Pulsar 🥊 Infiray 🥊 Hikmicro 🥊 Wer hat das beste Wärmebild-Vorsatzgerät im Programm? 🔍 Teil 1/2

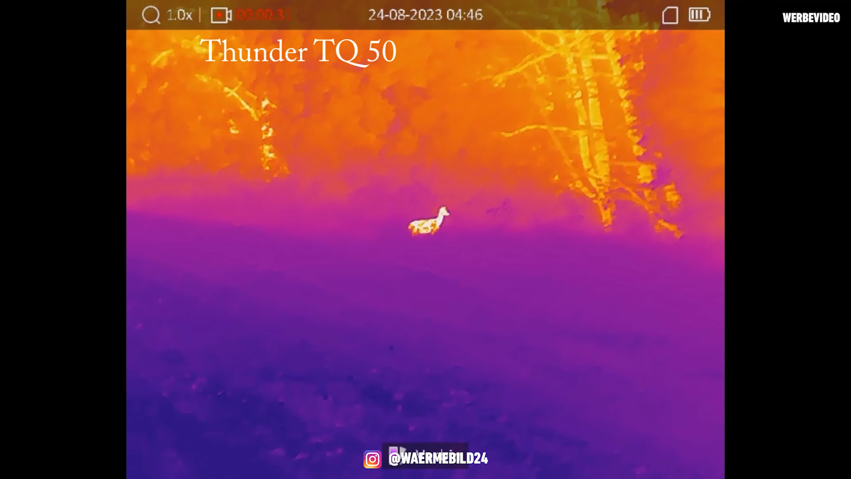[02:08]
Also ihr habt da vier verschiedene Stufen und wenn ihr wieder zurückgeht, das ist meistens auf der letzten Taste,
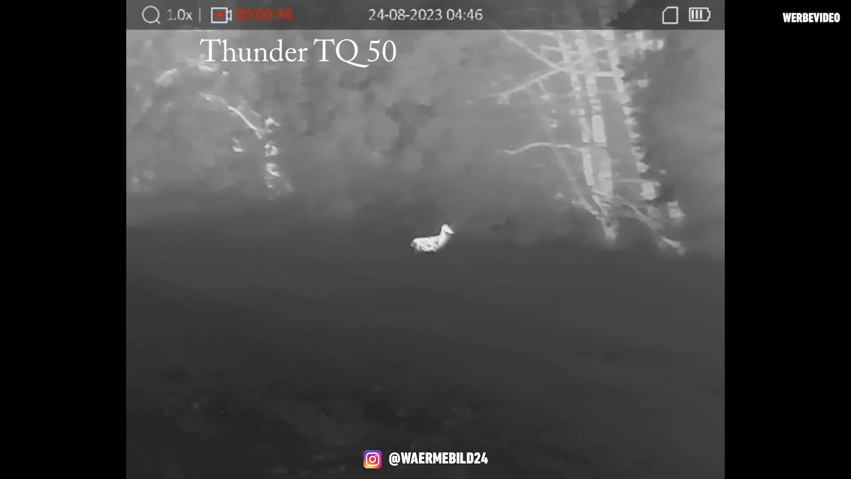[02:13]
dann fährt der Zoom sukzessive immer weiter zurück. Das macht sich natürlich richtig gut.
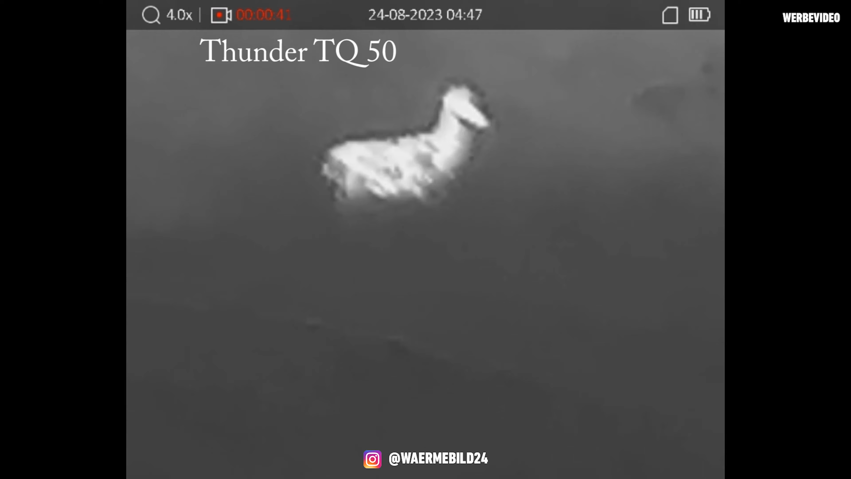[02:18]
Weil beim MH50 war es so, da musste man jede einzelne Zoomstufe durchschalten und wieder zurückspringen. Trotzdem, das MH50 hat das geilste Bild gehabt hier draußen. Und dadurch, dass wir uns das hier behilfsmäßig auf die Stative immer aufsatteln, macht sich das sogar richtig mega.
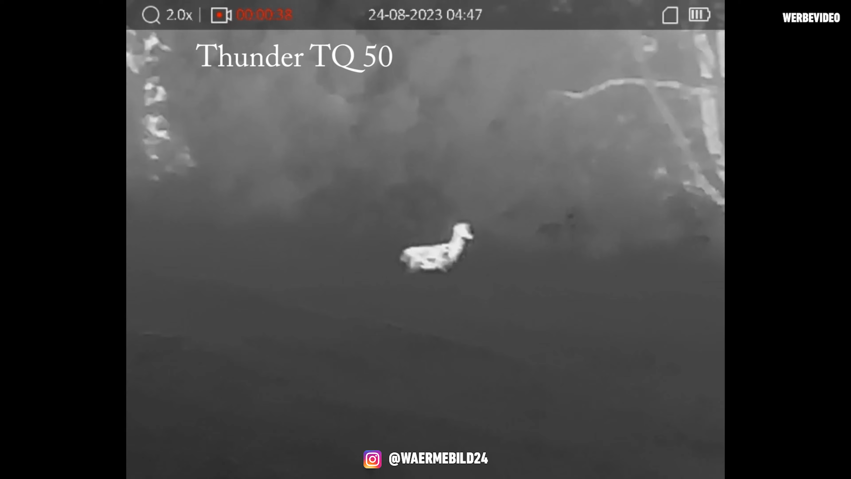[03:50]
Und ich hoffe, das kommt auch in dem Video rüber. War das Bild immer etwas dumpfer. Und sobald man in der Zoomstufe an den Wald oder an die Waldkante herangefahren ist, war das Bild wie ein Aquarell.
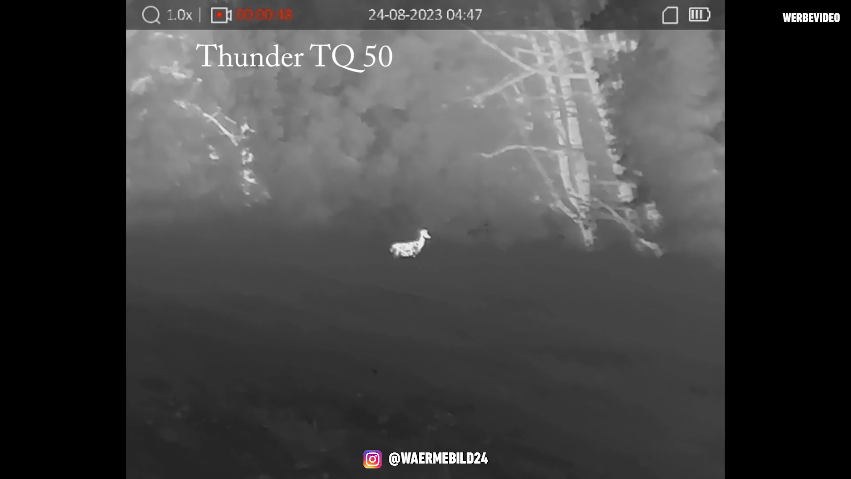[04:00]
Also die Strukturen haben sich aufgelöst. Beim MH50 waren es super klar. Also klar, man sieht irgendwann die Waden und bei vierfach ist es auch sehr rauschig und sehr pixelig.
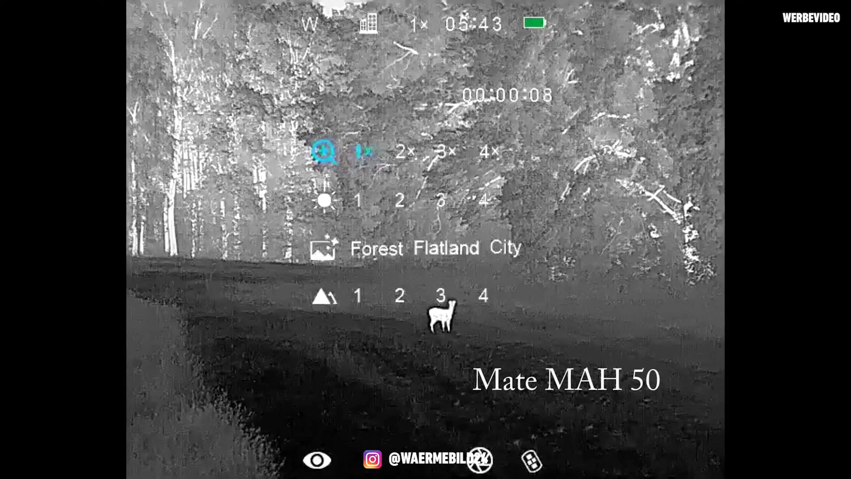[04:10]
Aber die Konturen sind da. Und das war mega beim Ansprechen.
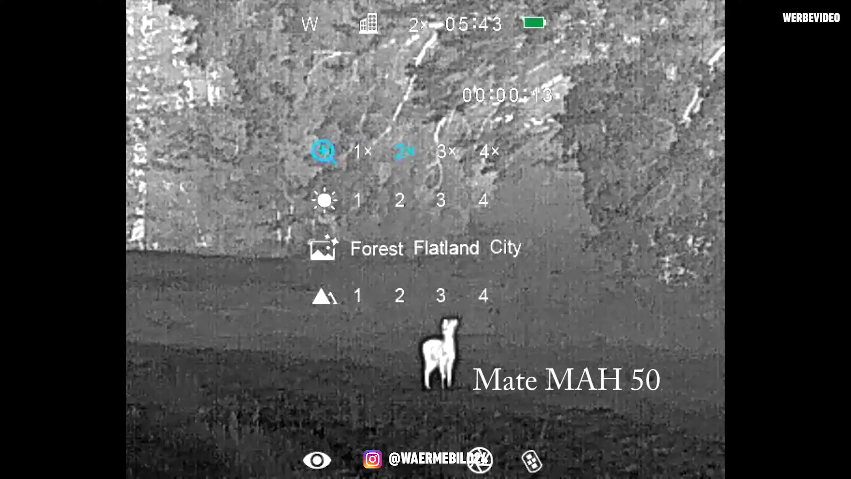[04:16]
Weil wir konnten somit unterscheiden, ist es jetzt Dammwild oder Rehwild. Weil man doch schon gesehen hat, oh guck mal hier die Widerrüsthöhe.
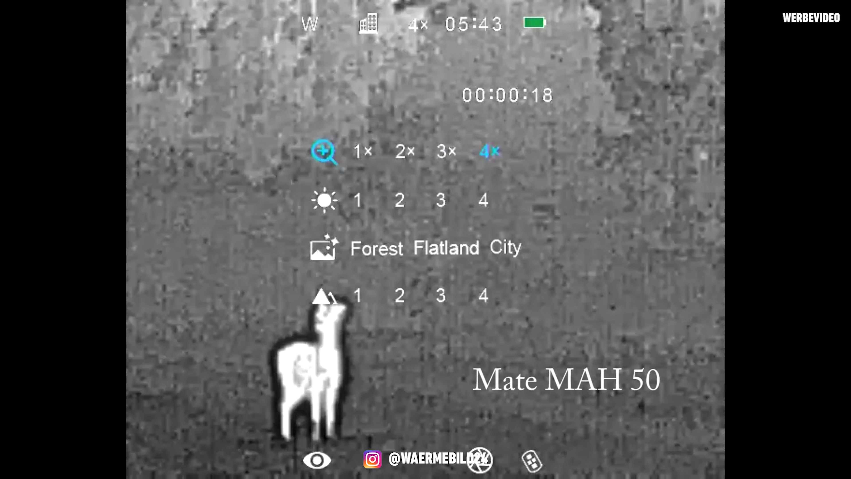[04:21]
Oder auch hinten der Wedelausprägung, der Aalstrich teilweise. Du konntest wirklich mit dem MH50 ganz klar ansprechen.
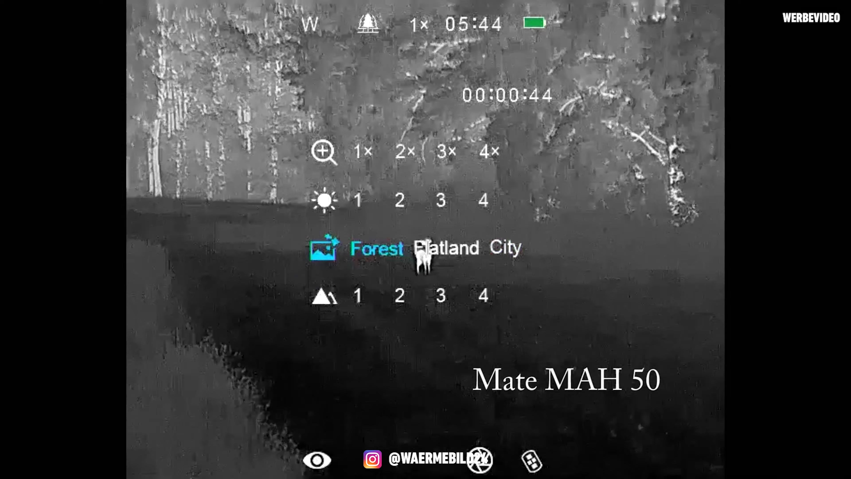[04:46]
Und da konnte man wunderbar gucken und ansprechen. Weil klar, da ging das Haupt hoch. Man konnte sehen, zack, das ist auf jeden Fall Dammwild oder das ist Rehwild.
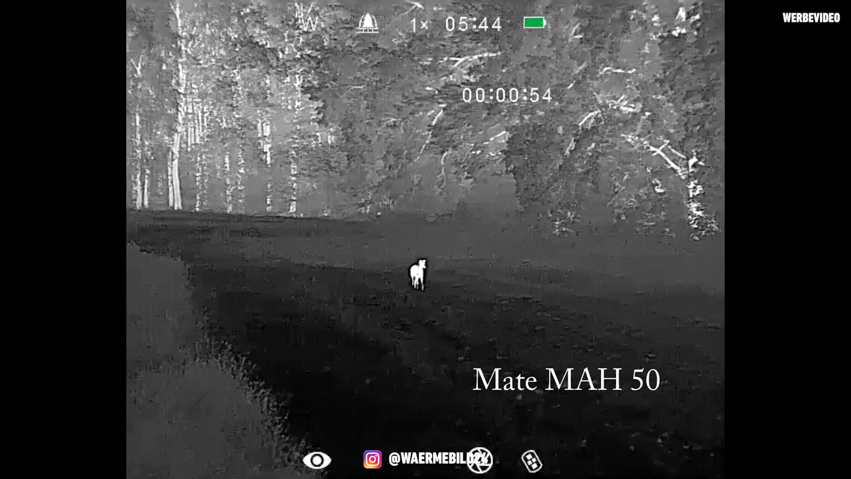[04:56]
Oder es ist auf jeden Fall kein Schwein dabei gewesen. Man hat die Füchse springen sehen. Das war wirklich richtig, richtig schön. Wie gesagt, beim TQ50.
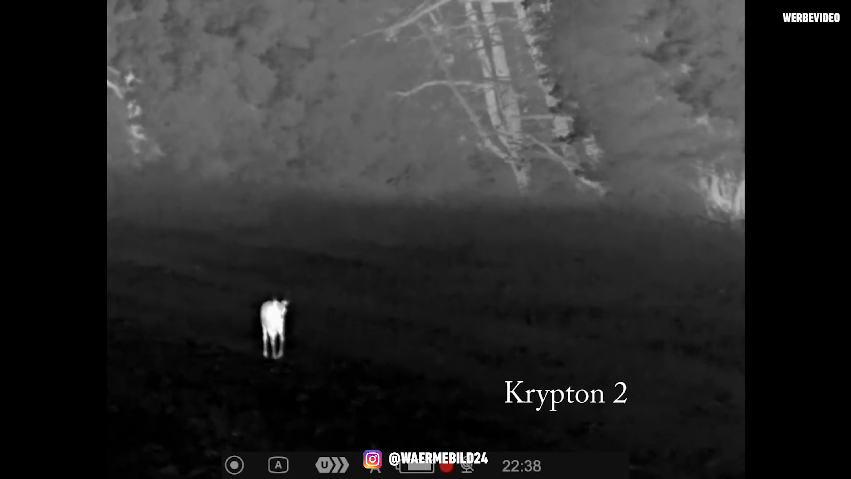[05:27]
Wir haben nachher auch gesehen, also Marco kommt ja nachher zu uns an den Sitz gewechselt.
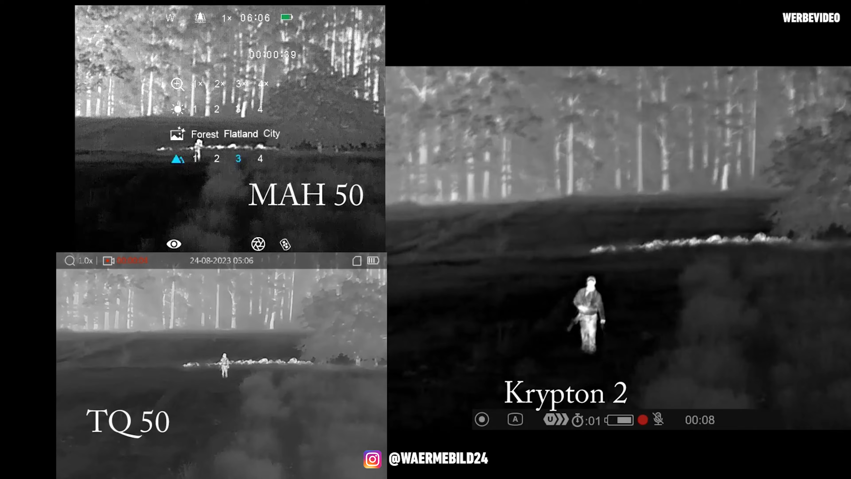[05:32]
Und da sieht man sehr gut, dass die beiden Geräte, das MH50, TQ50, alles was weit weg ist, viel schärfer darstellen können, als wie das Krypton.
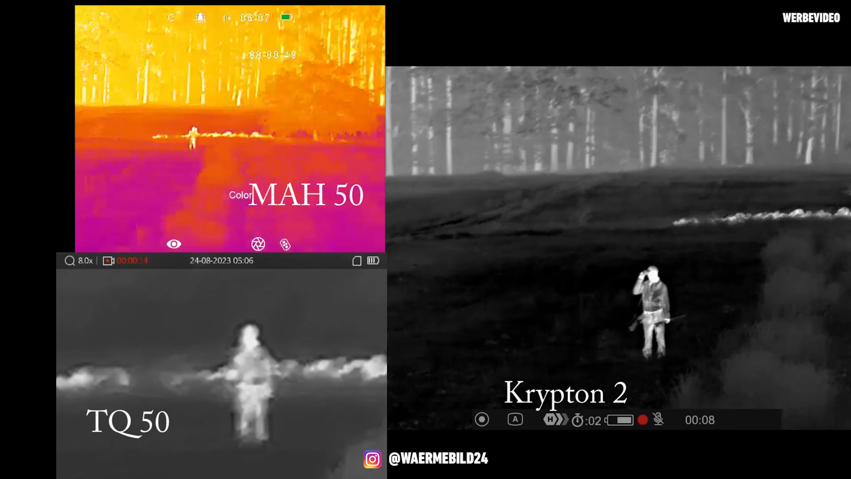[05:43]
Das Krypton aber im Nahbereich seine Stärken ausspielt. Ich fand, da war die Struktur noch ein bisschen schärfer.
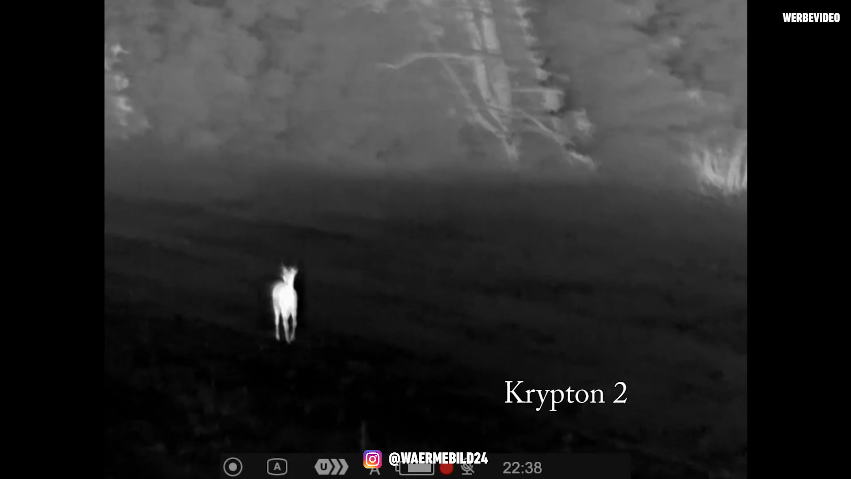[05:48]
Leider waren die Stücken für das Krypton teilweise so weit weg, dass ich das nicht so schön scharf ansprechen konnte.
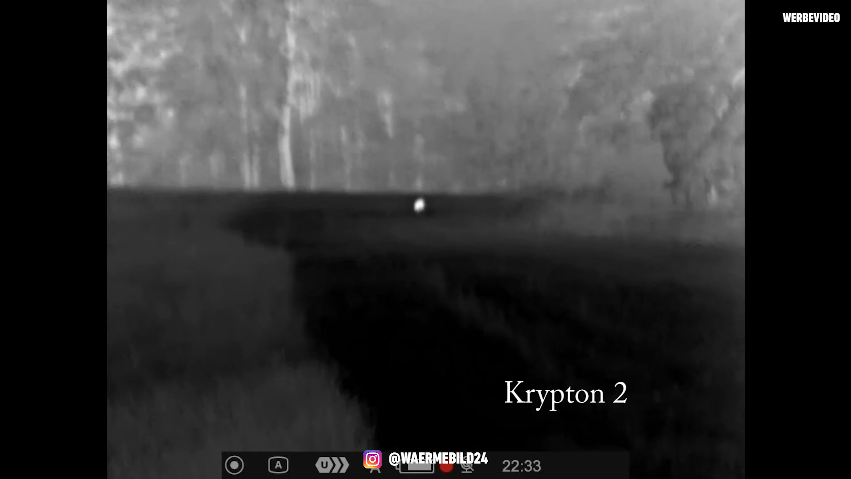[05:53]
Hinzu kommt, ich habe keinen Handmodus und ich konnte auch keine Zoomstufen nutzen.
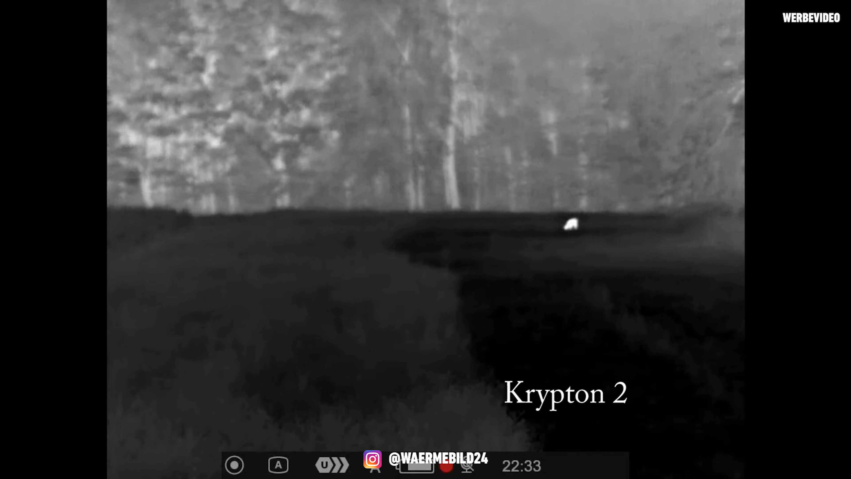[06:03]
Also hier würde ich sagen, nur mit dem Orkular nutzbar, richtig als Handgerät. Ich kann es auch nicht aufsatteln. Es ist kein Gewinde drunter. Also dass ich eine Platte dran machen kann, wie hier. Hier kann ich meine Geräte drehen.
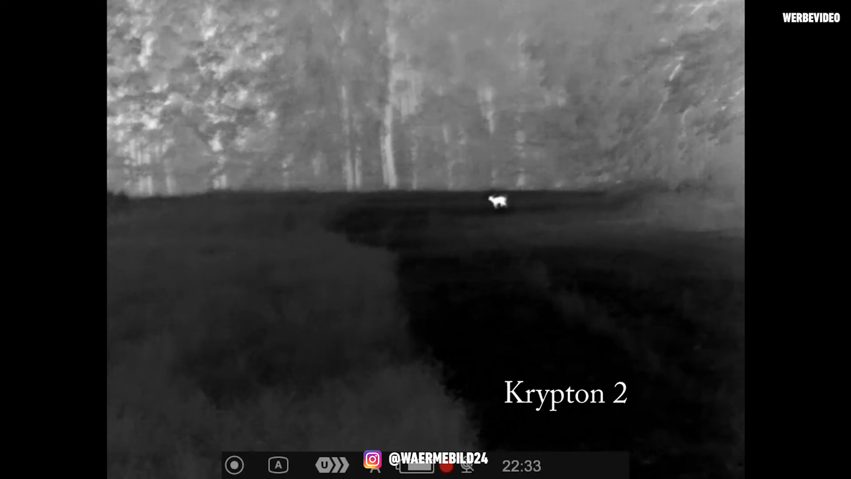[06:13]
Sie stehen frei. Und wenn jetzt das Bild kommt und der Adapter ist dran,
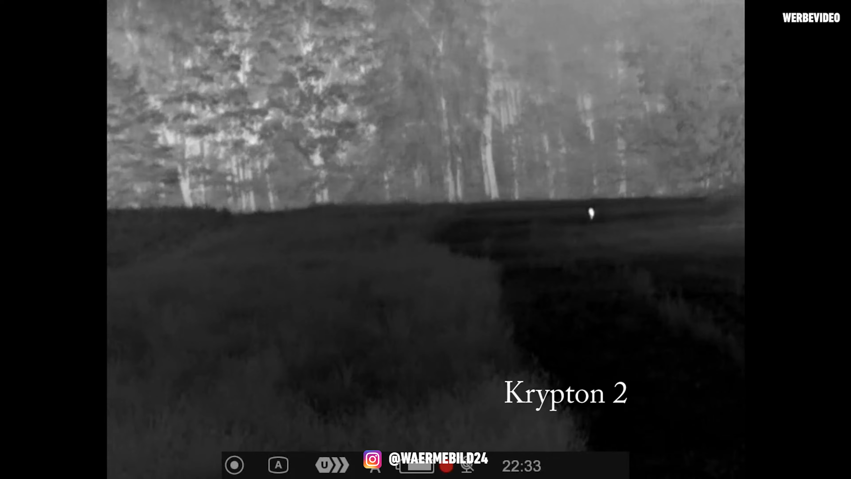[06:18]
könnte ich das Gerät aus der Arretierung lösen und auf mein Glas aufbringen. Also das funktioniert definitiv. Das würde auch behelfsmäßig draußen funktionieren. Mit dem Krypton geht das nicht. Das Krypton muss ich umbauen.